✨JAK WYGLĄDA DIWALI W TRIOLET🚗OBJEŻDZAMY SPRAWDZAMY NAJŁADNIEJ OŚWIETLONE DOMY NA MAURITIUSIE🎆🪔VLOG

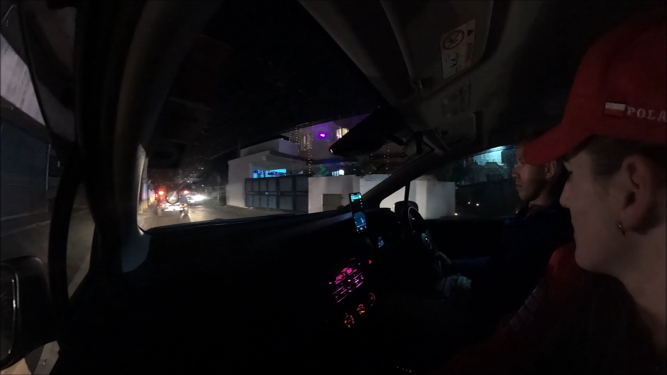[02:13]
I nie wiem, czy tam było dalej, widzieliście, były już tak poukładane wzdłuż muru piece, które się paliły.
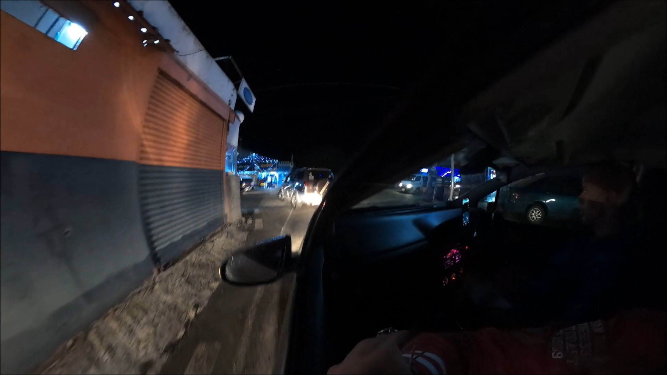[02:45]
Trochę tutaj jest zamieszanie, bo właśnie my jedziemy samochodem,
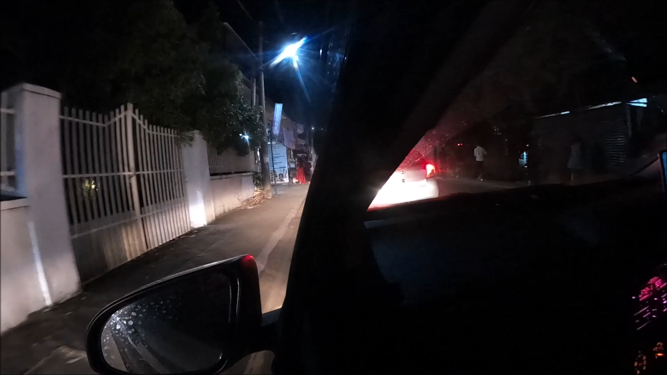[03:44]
Po kostki i często tu mamy jakby taki ala szal, materiał, który tak po prostu wisi.
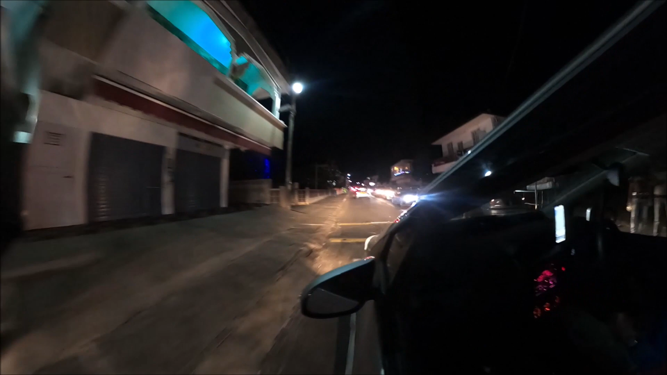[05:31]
Jak widzicie, są korki, straszne korki są. Powiem wam, że no, fajnie to robi wrażenie.
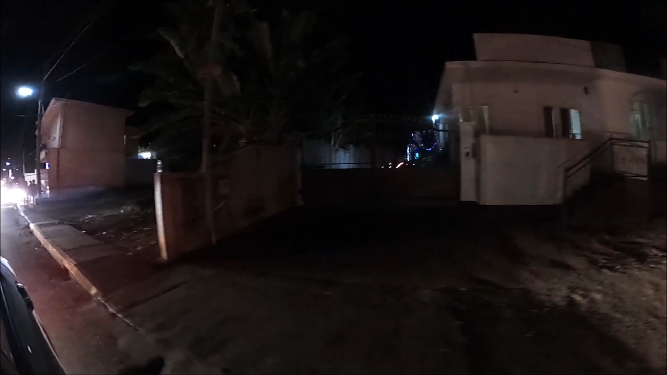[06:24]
Ale przede wszystkim tutaj najwięcej się dzieje.
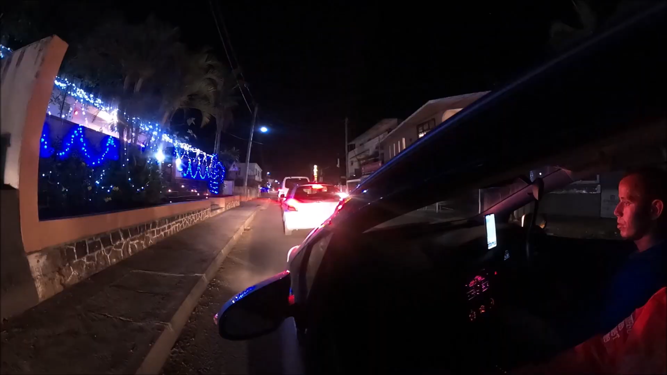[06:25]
Chociaż dzisiaj, kiedy wracaliśmy do hotelu już pod wieczór, mijaliśmy jakieś tam inne wioski.
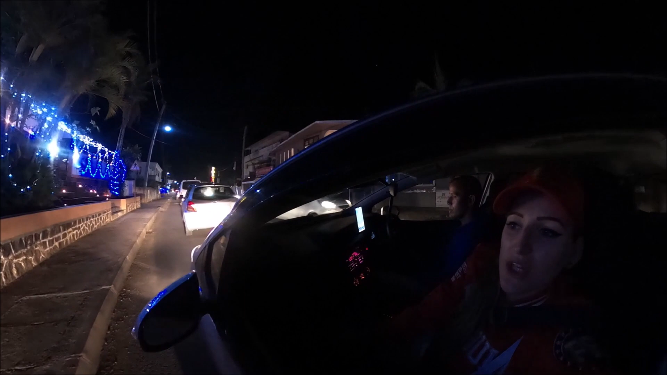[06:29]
To też były światełka, ale tego tu jest masę.
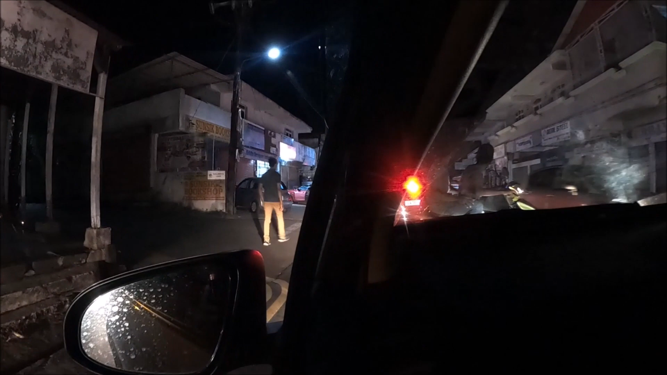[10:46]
Nie widzimy tu jakoś, żeby była gdzieś policja obstawiona i tak dalej pilnowała.
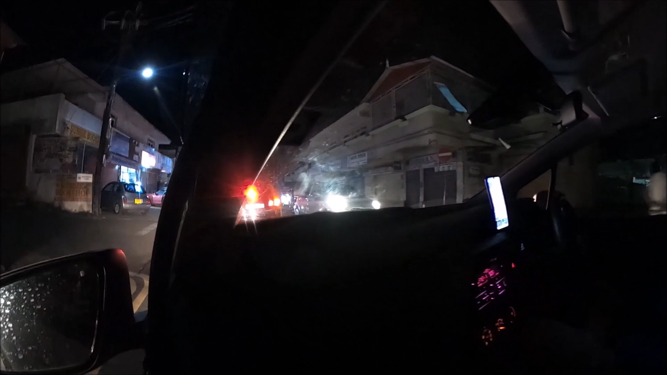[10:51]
Jak jechaliśmy akurat główną drogą tutaj na to miasto, tam po drodze gdzieś tam mijaliśmy radiowozy policyjne, ale myślę,